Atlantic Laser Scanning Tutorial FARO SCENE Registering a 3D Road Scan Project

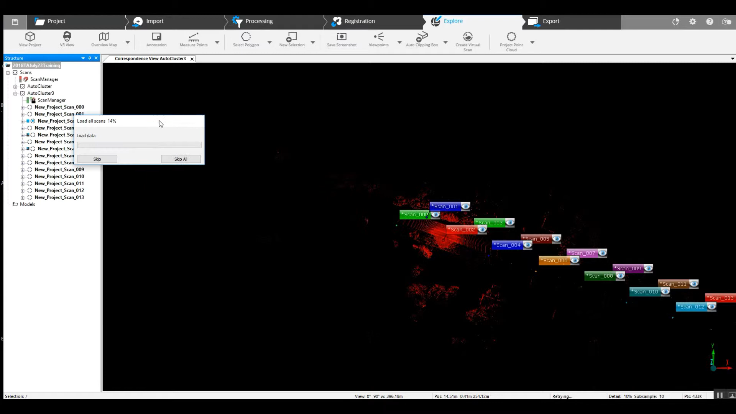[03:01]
And it looks as though based on the locations that it did. Now, as we take a look here, we've got two clusters and both of these clusters are of the same project.
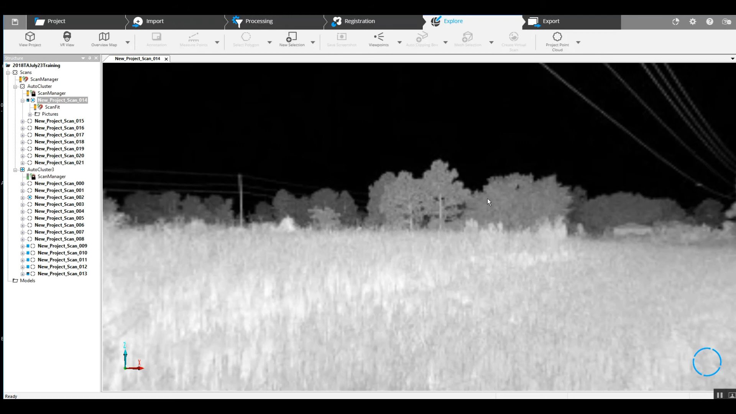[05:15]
and we have road data with, as you can see, a whole lot of cars in it.
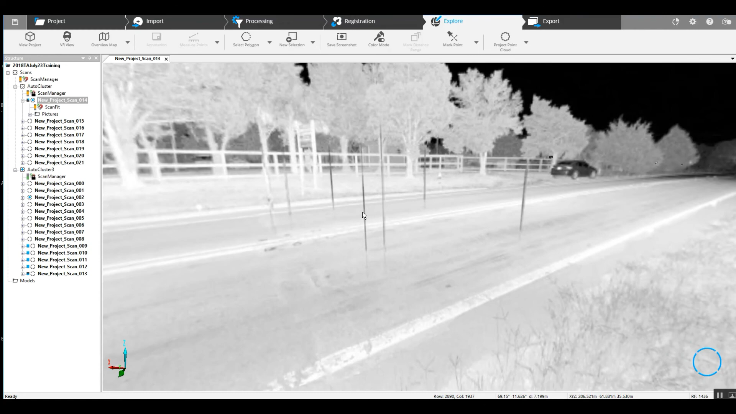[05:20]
And the next step in your process would generally be to go ahead and clean the road data.